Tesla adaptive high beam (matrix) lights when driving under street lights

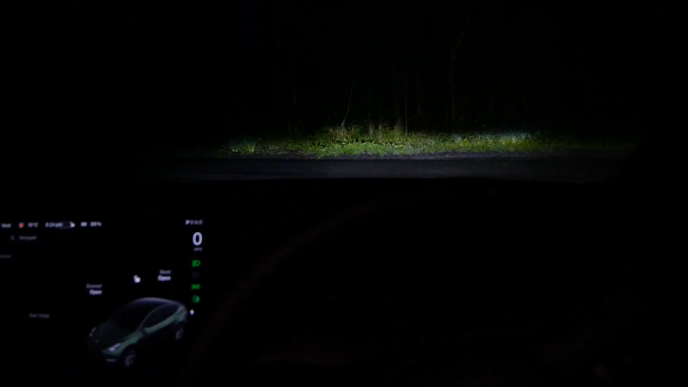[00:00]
So as you can see it's dark I'm in the Tesla Model Y again and because
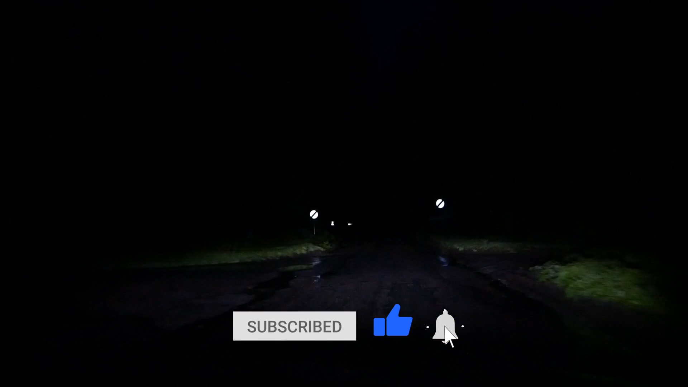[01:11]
they don't work particularly well on the Tesla but of course to make the adaptive high beams to work the camera's got to see out of the windscreen properly so the auto wipers
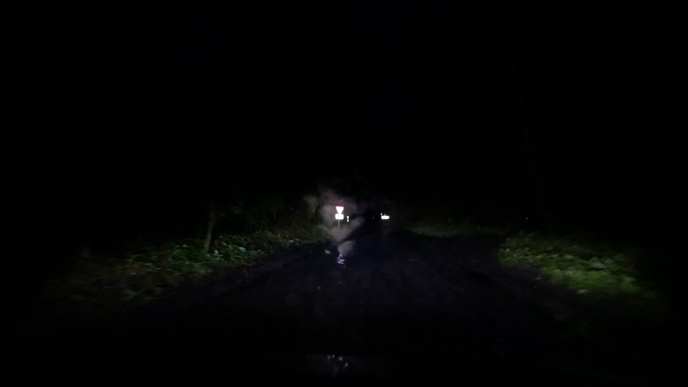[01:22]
also need to work properly but anyway we're on a country road here no streetlights the lights are up at full brightness not that you can see that on the camera
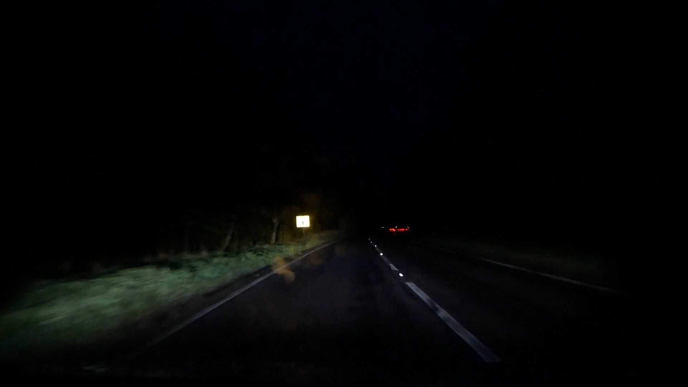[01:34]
because the camera's not picking it up as well as I can see but
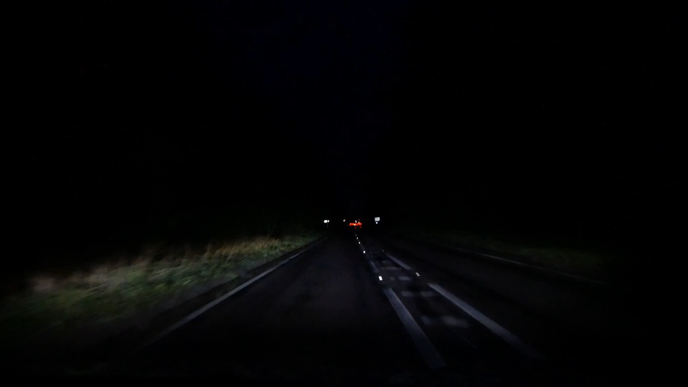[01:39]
the high beam blue light is on on the main screen with a in it which means it's got the adaptive lights on and because it's lit blue uh we're on main you know we've got the adaptive system on and currently we're on full main beam so as we enter the 40 here the lights have just dipped now that would have been because of the streetlights not because of that van that's just passed us because because the camera couldn't see that at the time so we're now in
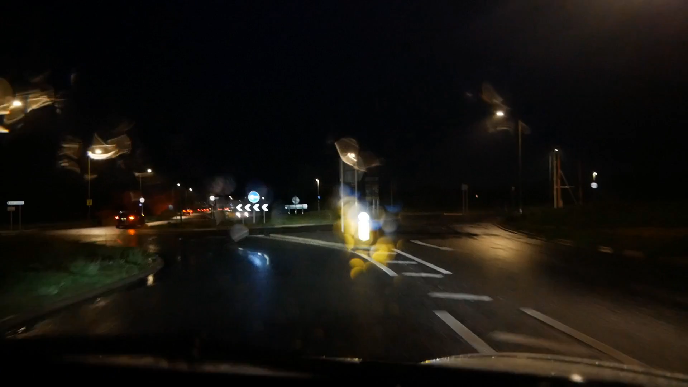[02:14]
an area that's lit with street lights and the adaptive system is still on but my lights are dipped so as I'm driving through this road with street lights the headlights have dipped down but they're still on adaptive and it does that pretty much every time you drive anywhere that's lit with any form of street lighting or what I found in my other video even just driving past a pub that was lit it dipped the lights but
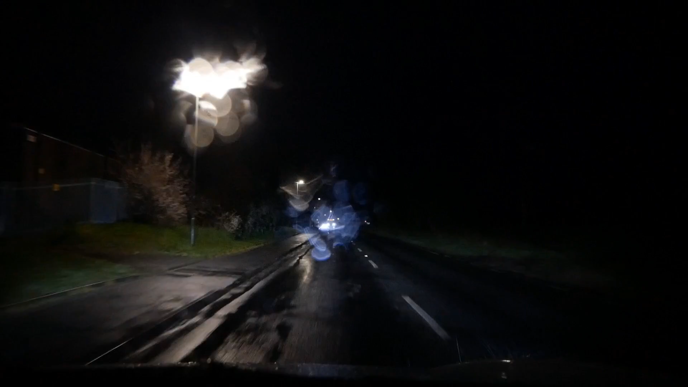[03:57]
it's brighter or there's more street lights then the system does disengage
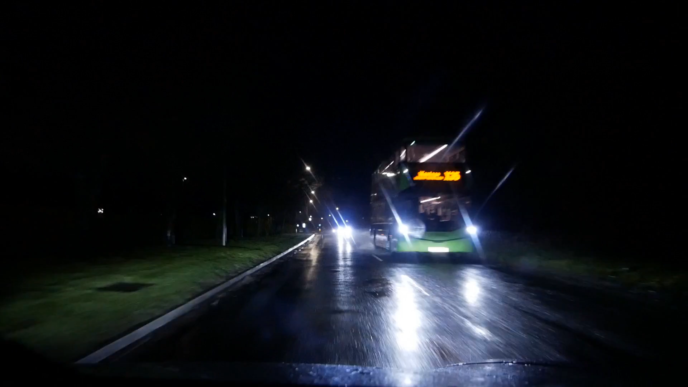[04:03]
and just goes to standard dipped lights but we're now back on a blue symbol with the a in it and it's doing the adaptive lighting so let's try another lit road and see if I can see that working again because while this has got street lights they are quite a long way apart and not on both sides of the road here on the left hand side they're only on the other side of the path
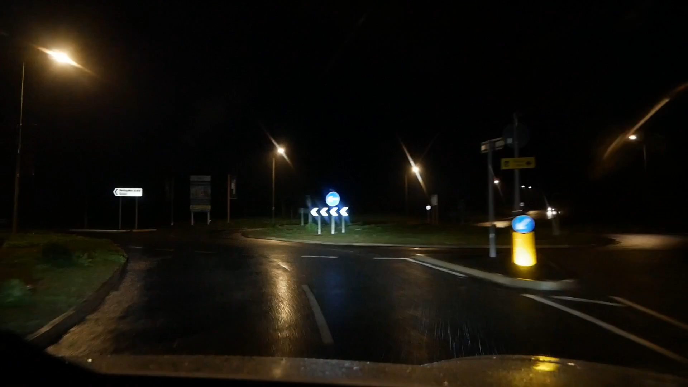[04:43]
so I'll just turn left at this roundabout and we'll see what the lighting is like down here so here they're on both sides of the road but we do have a path on the other side again so the road isn't particularly bright and at the moment it's still staying on adaptive high beams and as you can see that roundabout sign in front of us is reflecting a lot of light back because the lights are up
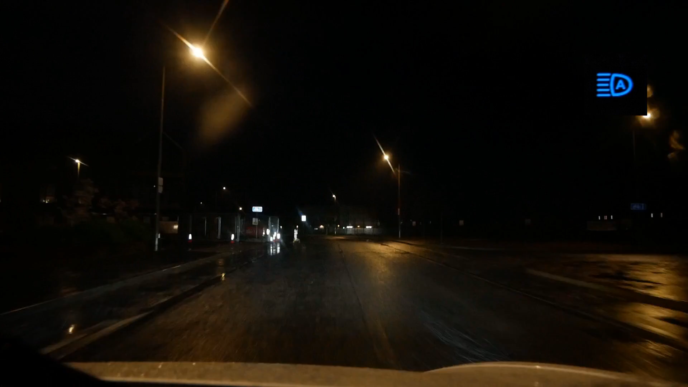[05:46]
look at that I've just looked again and it's gone back up to blue and it's now on adaptive high beams
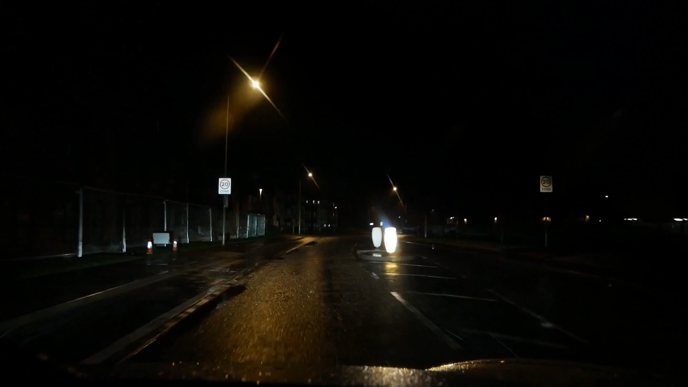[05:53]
so I think that's what other people have seen when they've said that my adaptive lights aren't working is I'm sure it's because they're driving in towns and cities which have lit roads and therefore the car is deeming it not dark enough to have high beams and adaptives on so I've turned around again and let's go and find another area lit with street lights
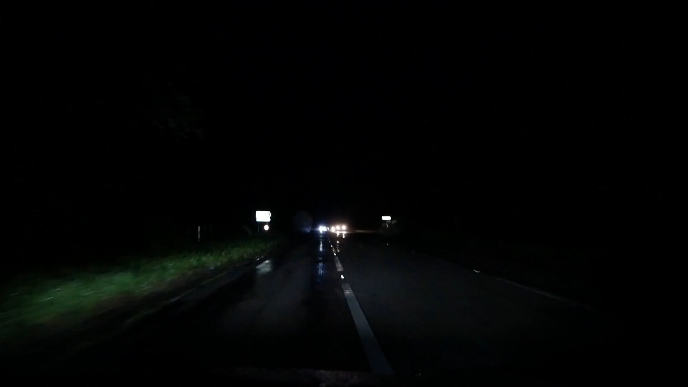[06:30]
and it's given me a lot more light on the left hand side of the road even when those cars were going past so I'm on full main beam now there's a car just about to come over the brow of the hill here there it is and the right hand headlight has dipped down and look at that he's flashed at me so they're obviously still too bright for him
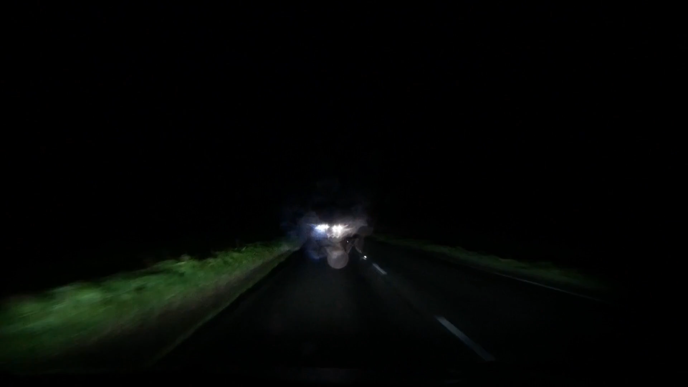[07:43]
I'm on the left hand headlight I can see the bank lit much further than I could with dipped headlights so the adaptive side of things when you're on a flat road they work incredibly well Tesla really got it right first time the other little areas where it doesn't work quite so well is junctions and when there's a gradient on the road and you're higher and the cars might be lower but I'm sure they will improve it slightly with future software updates
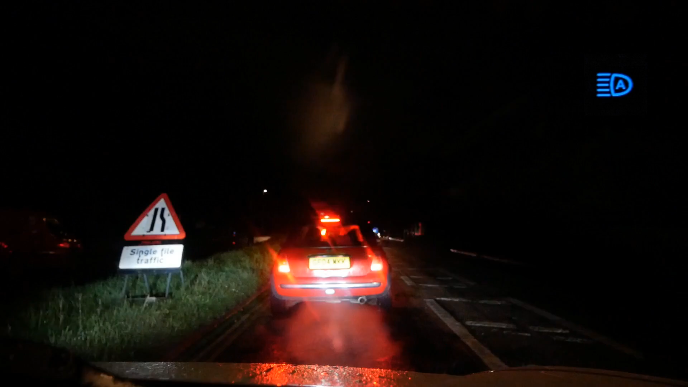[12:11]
so I've just pulled away from these traffic lights here and I've noticed that the blue main beam light has turned to grey now it's gone back to blue so I'm pretty sure it is
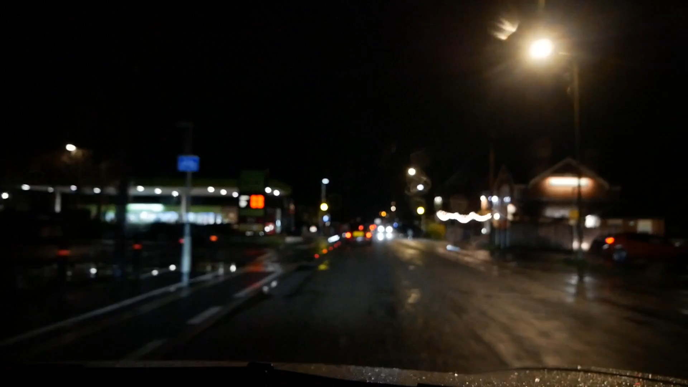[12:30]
measuring the light from the street lights but so far the auto wipers seem to be doing a very good job there's only the lightest drizzle on the screen but as you can see it did two wipes there but it is wiping at about the right time
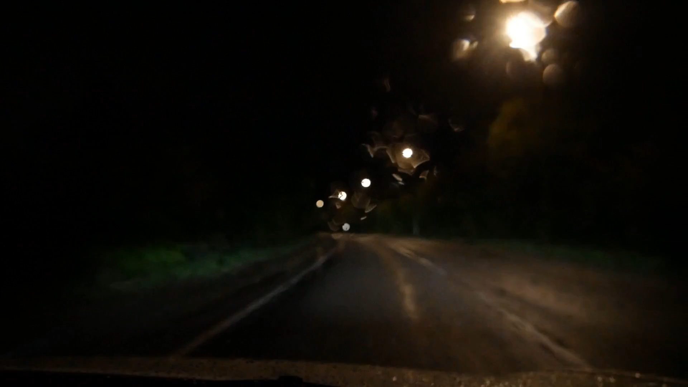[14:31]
the lights react to them tonight but maybe I'll do that on another video but so far the I was just about to say so far the auto wipers are working very well and at the moment the screen is getting very wet and they're not swiping so I'm gonna manually swipe them there and now they've gone full speed that's a bit weird um so yeah